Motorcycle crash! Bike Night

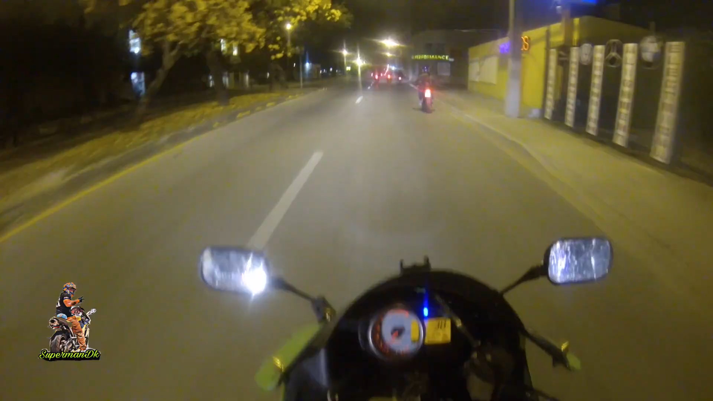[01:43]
So we're off to the ride to the meetup bike night ale house tonight with DCR. Bad ideas, like Zuki is in the front, wheeling, I assume.